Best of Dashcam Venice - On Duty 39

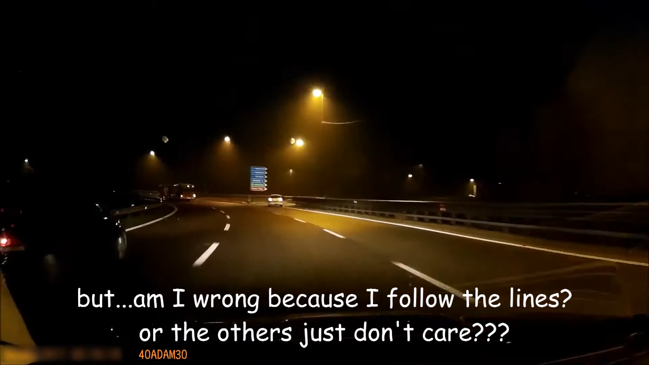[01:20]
Madonna, tutti stasera!
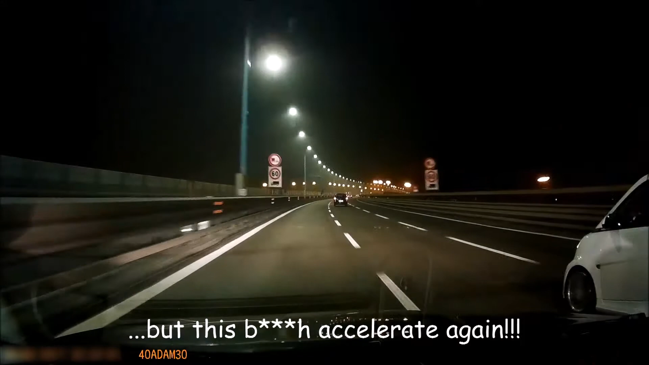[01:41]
Cazzo acceleri puttana! Ti sto superando, Dio che è il Cristo!